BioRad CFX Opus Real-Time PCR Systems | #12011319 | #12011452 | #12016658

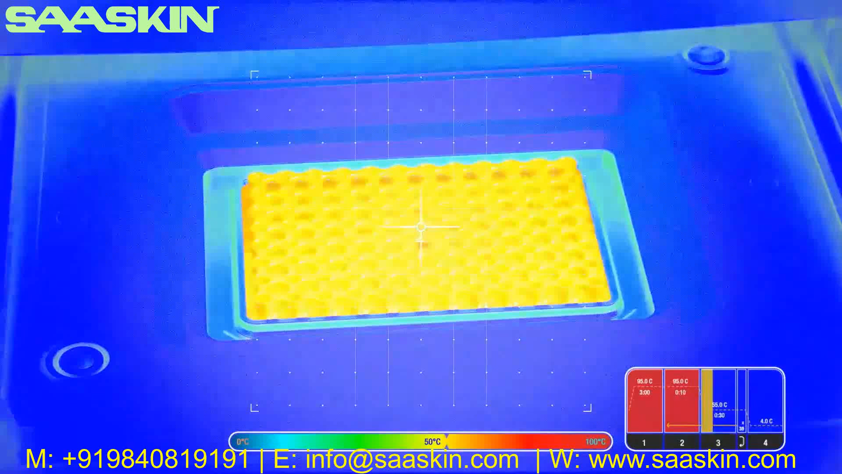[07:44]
to produce its best thermal uniformity and accuracy while retaining compatibility with
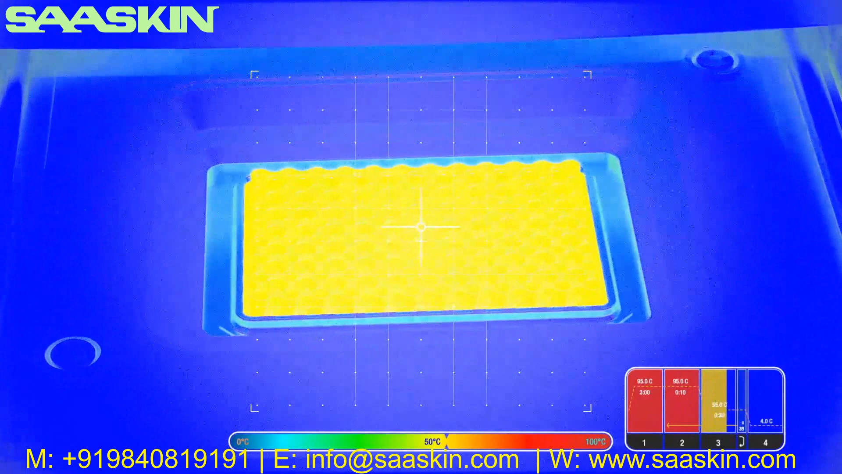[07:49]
On screen: scale top 100°C, scale bottom 0°C
consumables uniform well plate temperatures ensure consistent data from well to well